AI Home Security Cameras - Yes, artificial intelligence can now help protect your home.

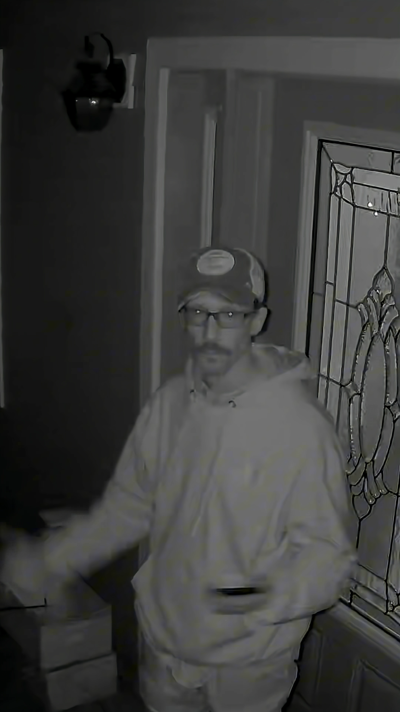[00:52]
It's equipped with night vision, works with Alexa or Google Assistant.